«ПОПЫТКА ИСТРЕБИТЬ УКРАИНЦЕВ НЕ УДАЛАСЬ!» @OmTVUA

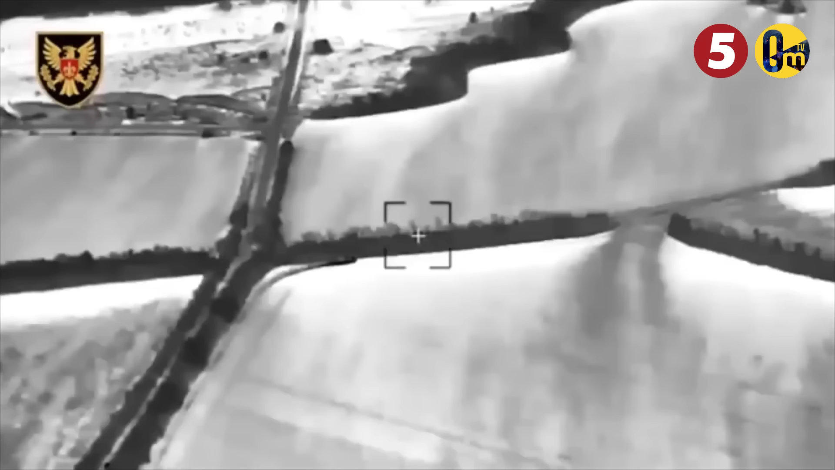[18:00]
уничтожили редкую и очень дорогую российскую контрбатарейную
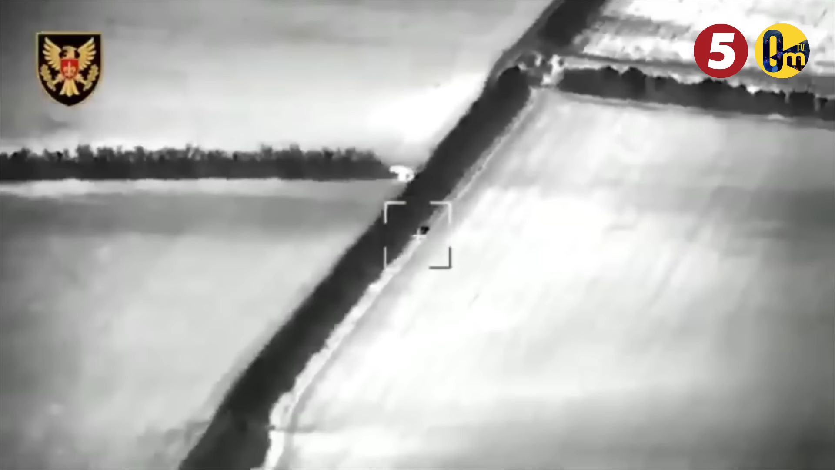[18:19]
15-я отдельная бригада «Черный лес» артразведки записывает себе в актив уничтожение объекта за $250 миллионов.